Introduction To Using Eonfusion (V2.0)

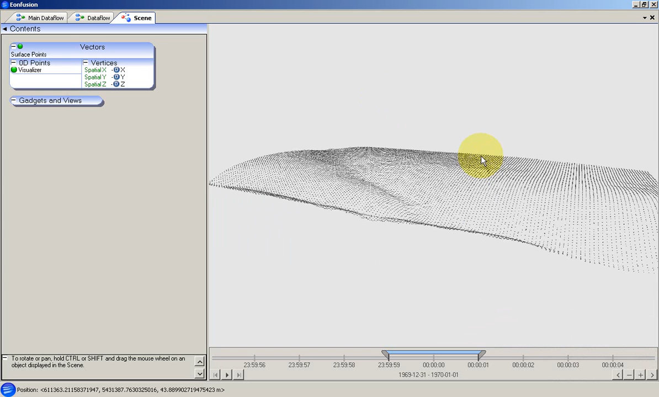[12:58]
Then I'll make the points a suitable size and give them a colour.
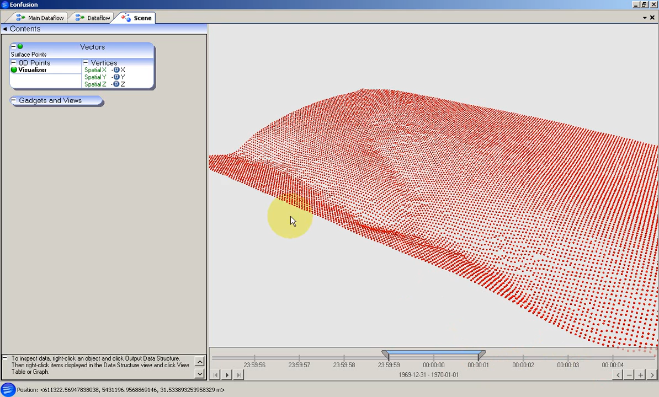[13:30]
I'll also add a grid gadget to give us some spatial context in the scene. Now we'll go back and create a surface from these points.